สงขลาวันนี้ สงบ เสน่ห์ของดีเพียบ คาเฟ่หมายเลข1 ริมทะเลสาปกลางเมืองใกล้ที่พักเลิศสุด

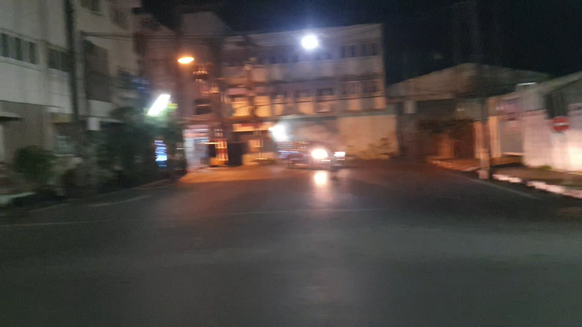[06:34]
มากกันลืม ค่ะ นี่คือ ถนนนครนอกกำลังจะชิดกับ ทะเลสาพ ที่เป็นที่ตั้งของ Cafe Dercy